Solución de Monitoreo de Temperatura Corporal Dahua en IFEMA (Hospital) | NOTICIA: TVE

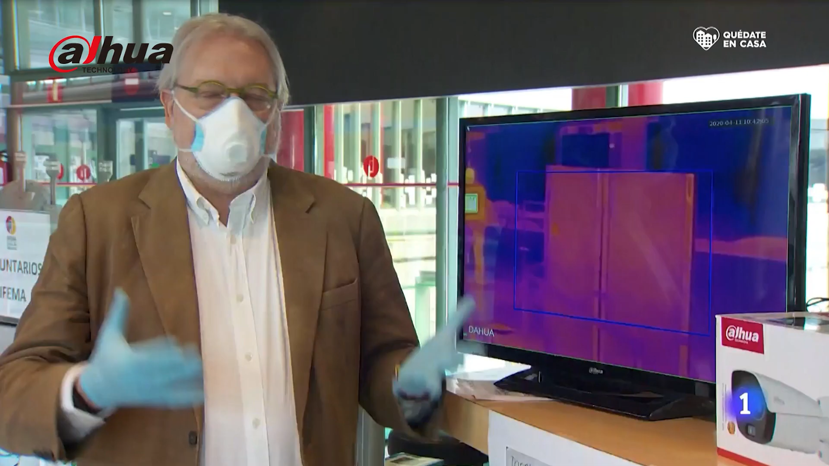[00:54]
Dajua estuvo involucrada en lo que se llamaba la zona cero de Wuhan. De allí hemos sacado muchísimas de las experiencias. Se utiliza en colegios, por supuesto se está utilizando en aeropuertos, en todo el mundo. Allá donde hay un paso masivo de personas.
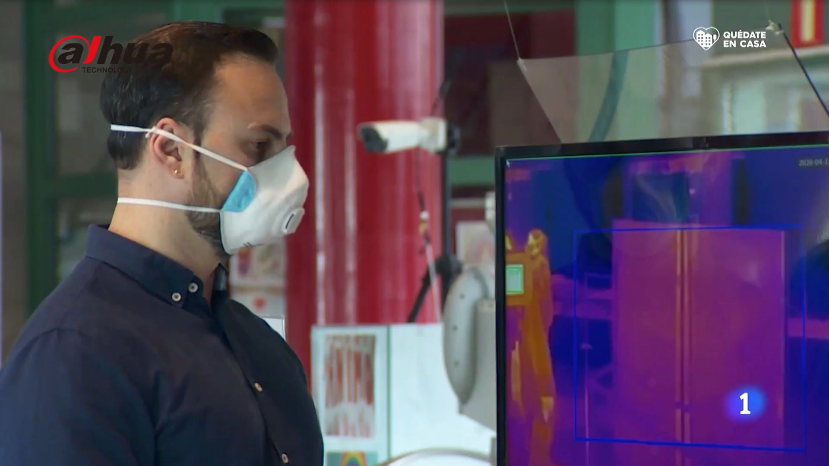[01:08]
Tecnología al servicio de la salud para representar lo que nuestros ojos no son capaces de ver.